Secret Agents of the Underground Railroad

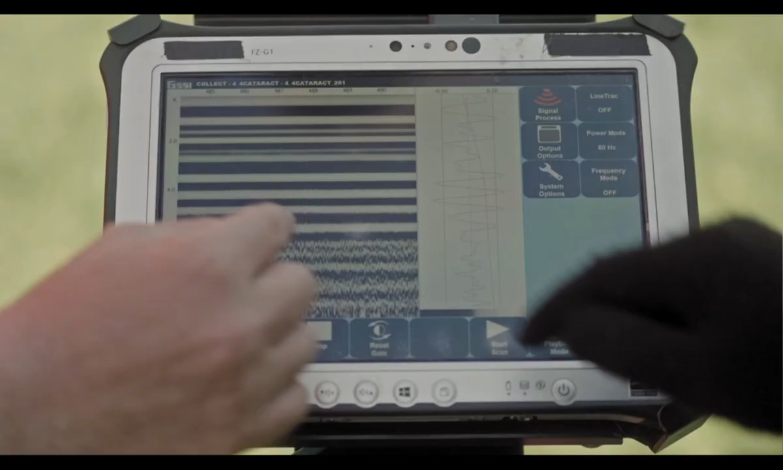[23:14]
Okay, so in this display here, will it literally look like a wall in this?